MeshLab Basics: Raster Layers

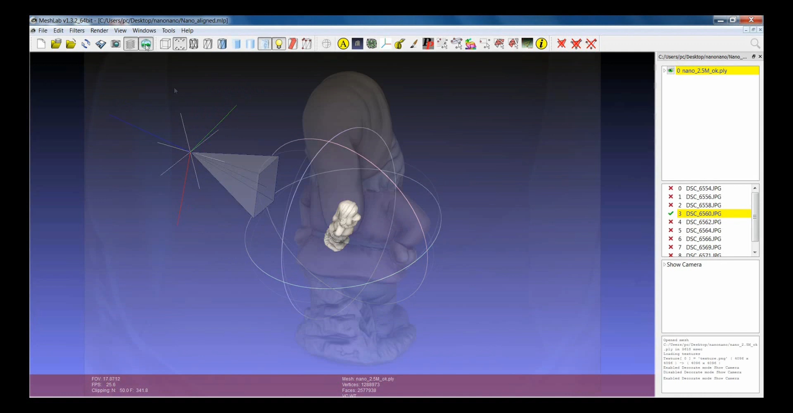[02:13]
This button brings me to the point of view of the current raster layer that I selected, so the one which is shown in yellow.